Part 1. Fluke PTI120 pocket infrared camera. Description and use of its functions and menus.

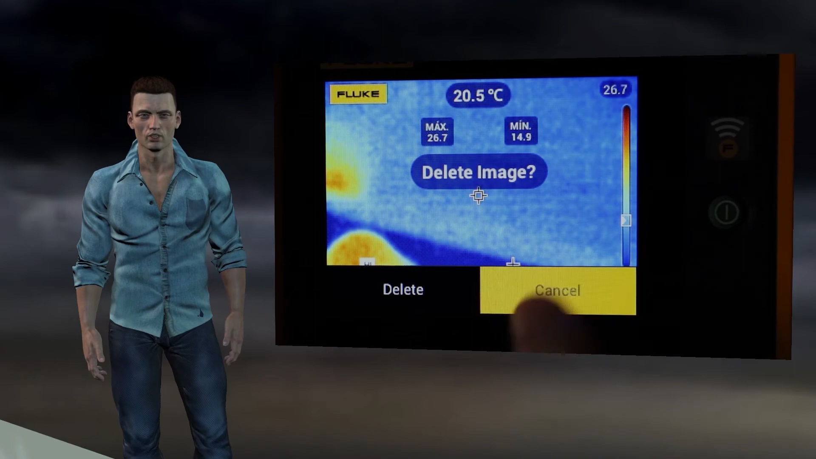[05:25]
On screen: spot 20.5°C
To return to the main menu we simply click on the image until the left arrow appears, click on it and then click on the X.